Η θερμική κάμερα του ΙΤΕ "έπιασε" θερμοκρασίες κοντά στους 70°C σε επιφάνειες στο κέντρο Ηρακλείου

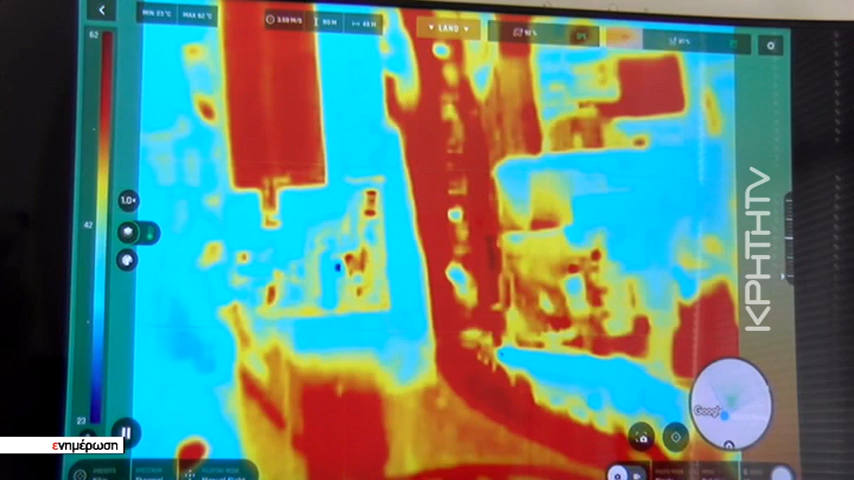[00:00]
Το κατακόκκινο κτίριο ποιο είναι? Εδώ είναι το δικαστήριο.
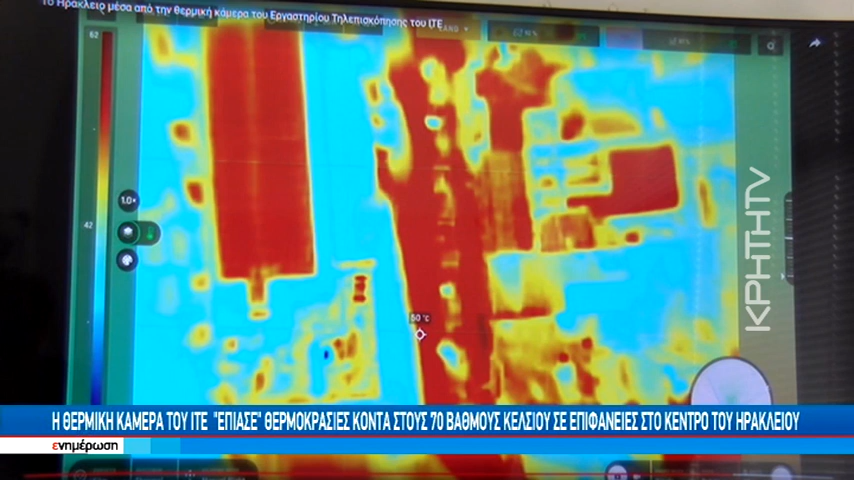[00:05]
Μια ανάσα από τους 70 βαθμούς Κελσίου έφτασαν το μεσημέρι της Κυριακής επιφάνειες στο κέντρο της πόλης του Ιραγλίου.
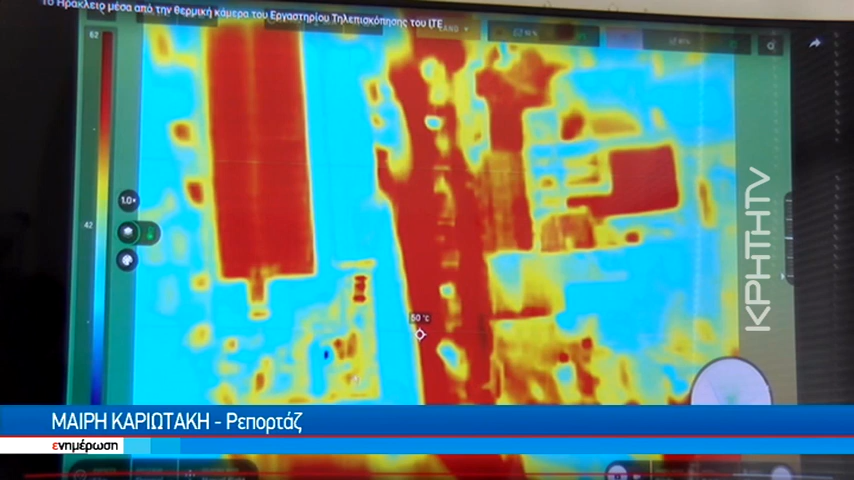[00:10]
Οι υψηλότερες θερμοκρασίες παρατηρήθηκαν στην άσφαλτο και στα οχήματα.
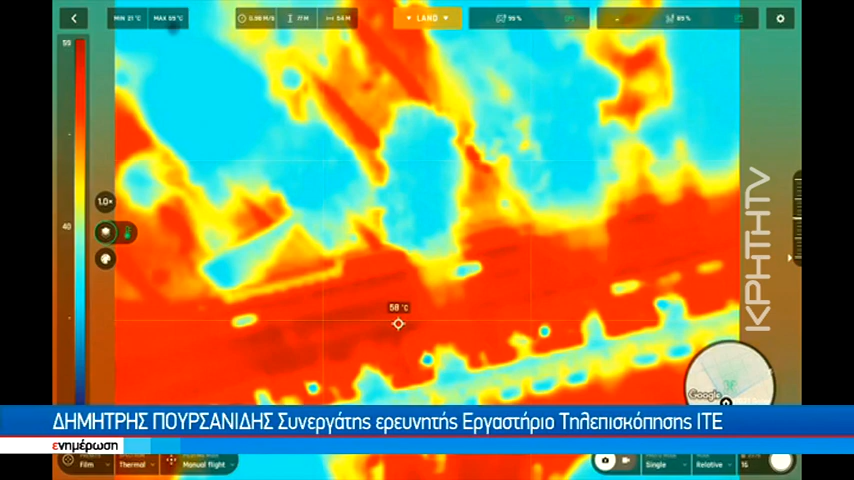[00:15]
Σε κάποιες περιπτώσεις είχαμε και θερμοκρασίες πια στις 65 βαθμούς. Σε ποια περιοχή, ας πούμε, στη Λατία Κορνάρου, στα Λιοντάρια.
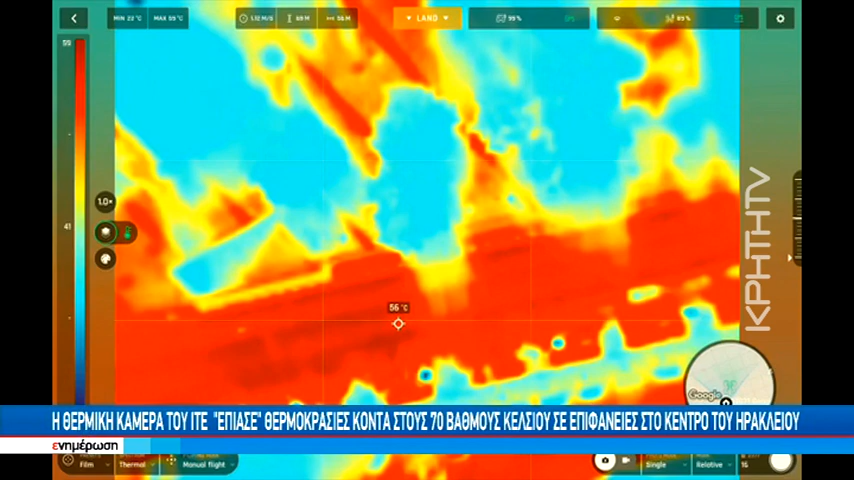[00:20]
On screen: spot 56°C
Οι ερευνητές του Εργαστηρίου Τηλεπισκόπησης του Ιππολογιστικών Μαθηματικών του Ιδρύματος Τεχνολογίας και Έρευνας πραγματοποίησαν πτήσεις ντρόων με ειδική κάμερα καταγραφής θερμοκρασίας επιφάνειας πάνω από την Πλατεία Ελευθερίας και την Οδό Δικαιοσύνης με τα δεδομένα
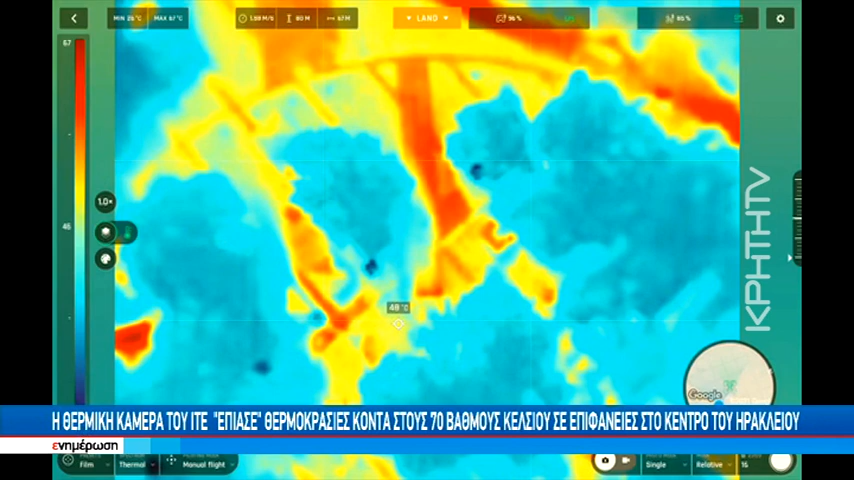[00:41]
On screen: spot 48°C
που κατέγραψαν να δείχνουν ξεκάθαρα ποιες παρεμβάσεις πρέπει να γίνουν στην πόλη. Τελευταία εβδομάδα έχουμε μια νοδική αύξηση θερμοκρασίας από το δίκτυο των μετρολογικών
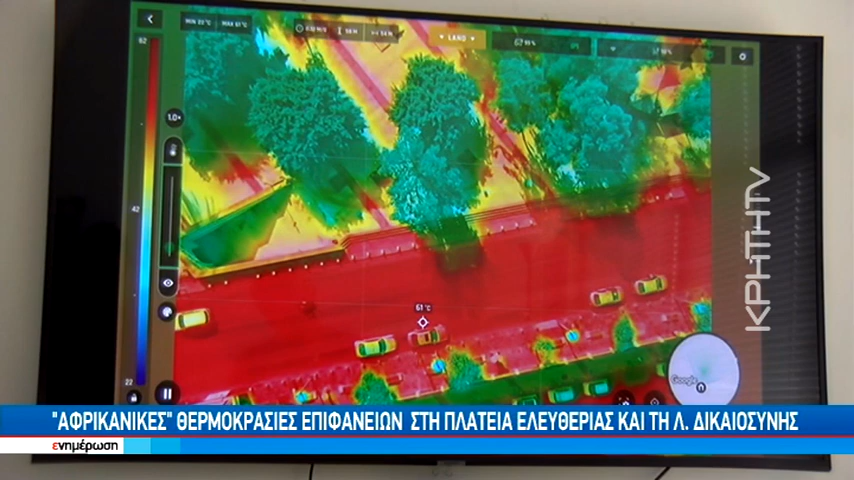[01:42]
βλέπετε τα αυτοκίνητα που μετακινούνται και τα σταθερά αυτοκίνητα, που έχουν διαφορετική χρηματική κλίμακα θερμοκρασίας, σε σχέση με τη βλάστηση, που είναι πολύ πιο χαμηλή, και φυσικά η άσφαλτος, ο οποίος είναι ο βασιλιάς αυτή τη σκηνή, που είναι 59-60 βαθμούς θερμοκρασία.
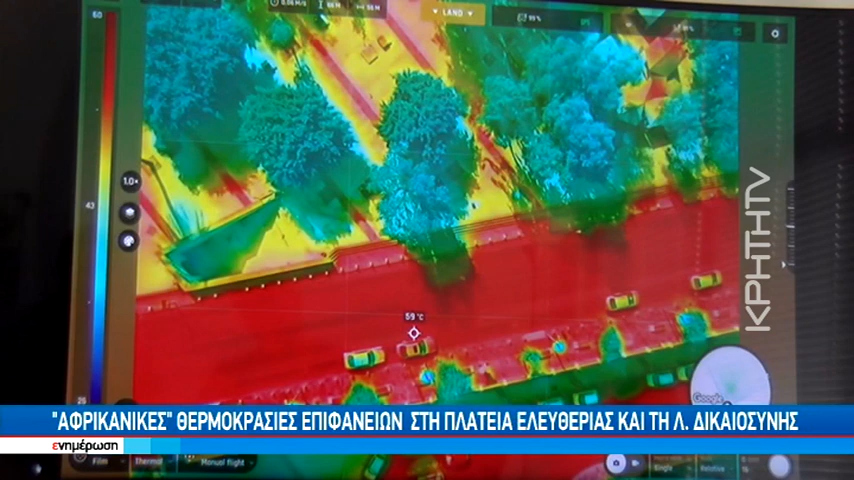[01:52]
On screen: spot 59°C
Δηλαδή έχει 60 βαθμούς περίπου θερμοκρασία η άσφαλτος, και απάνω στην πλατεία, κάτω από τα δέντρα, περίπου τι είναι.
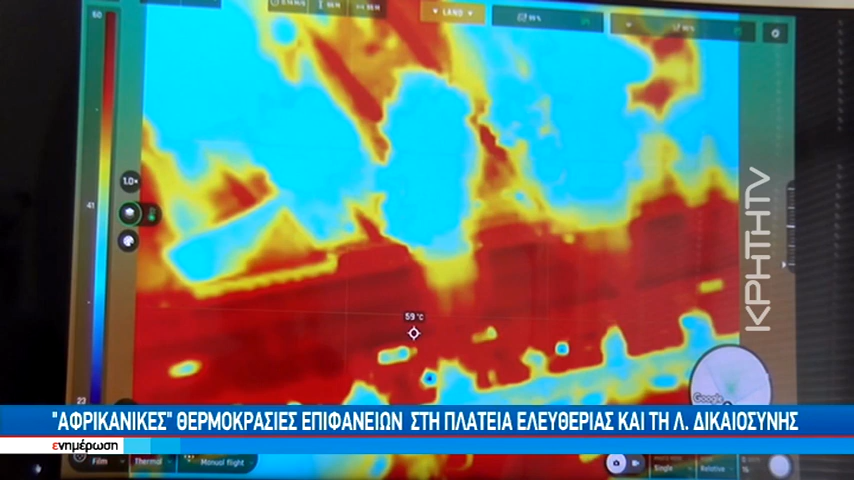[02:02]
On screen: spot 59°C
40, 35, 37, ανάλογα τη θέση και τη γωνία που είναι αυτή τη στιγμή ο ίδος σε σχέση με τα δέντρα. 49, 37, 36 η βλάστηση. Στην κορυφή της σκόλας, όχι από κάτω.
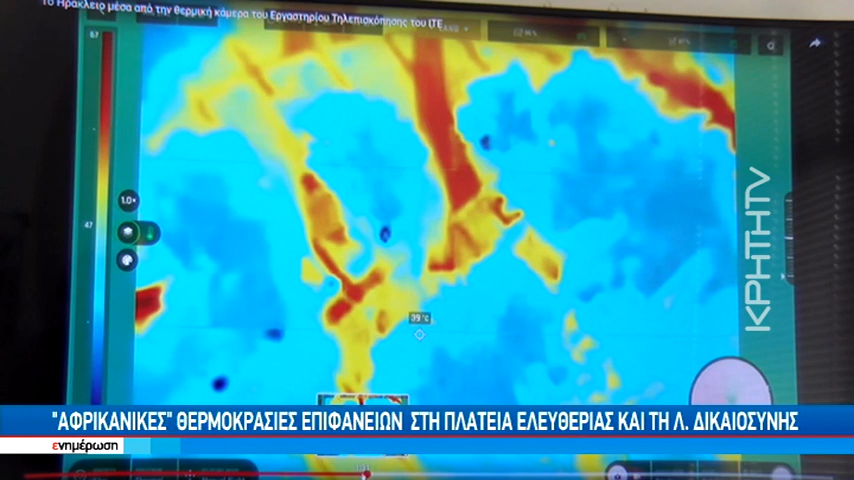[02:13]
Από κάτω θα είναι πολύ πιο χαμηλά. Βεβαίως. Απλά βλέπετε πόσο έντονη διαφορά όταν έχεις βλάστηση και πιθνή αραιή. Οπότε σε μια πρώτη-πρώτη ανάλυση